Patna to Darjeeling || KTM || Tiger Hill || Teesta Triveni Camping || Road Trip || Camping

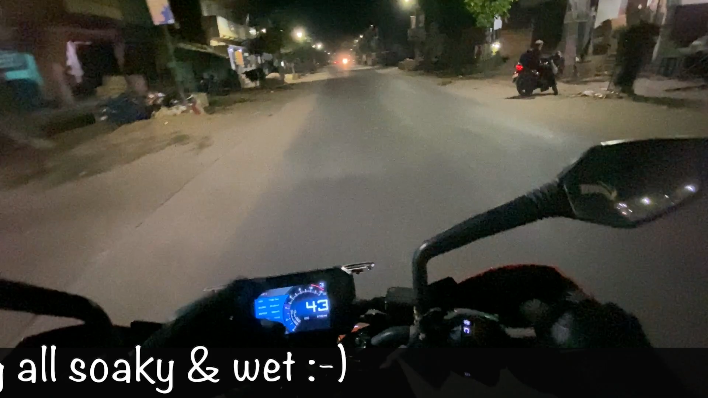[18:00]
1108 और 1110 मान लीजिए, एवरेज स्पीड आई है 29.2 मेरी बाइक की एवरेज आई है, एवरेज स्पीड इज़ 58 किलोमीटर पर आवर
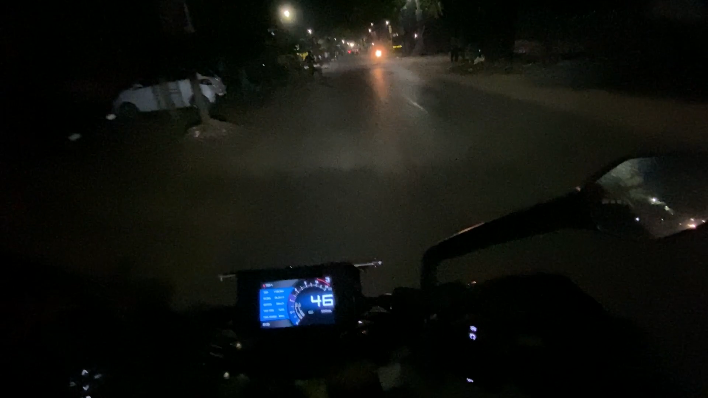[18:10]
और हमने टोटल 19 आवर्स की ड्राइव की है, मतलब चलते हुए मैं बाइक 19 आवर्स टोटल चली है। हम सुबह के वैसे निकले थे 8 बजे के आसपास और अभी हम पहुंच रहे हैं 9:15।